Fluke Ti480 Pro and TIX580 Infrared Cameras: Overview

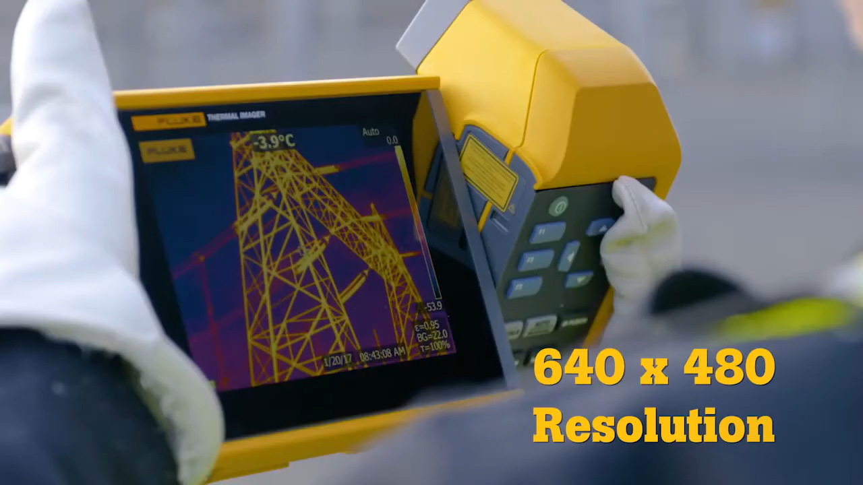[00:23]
On screen: spot -3.9°C
Four times more pixels than a standard resolution camera. Then, super resolution increases that to an impressive 1280x960.
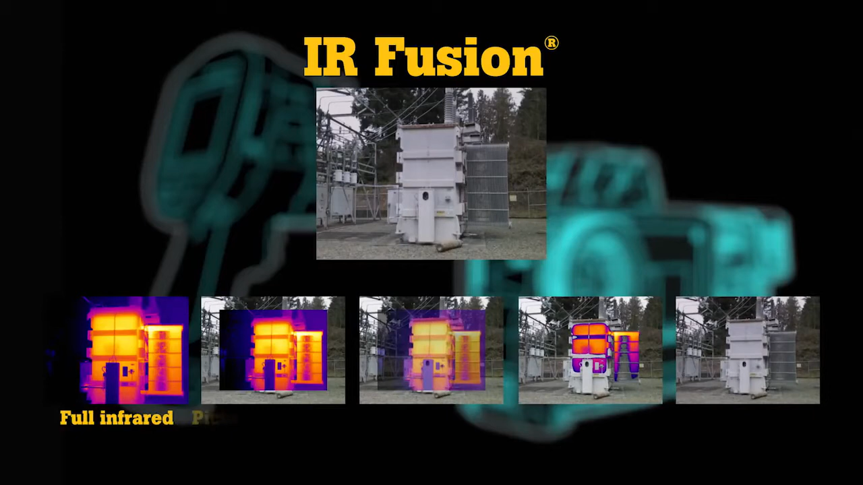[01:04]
Full infrared, picture-in-picture, auto-blend, IR visible alarm and full digital.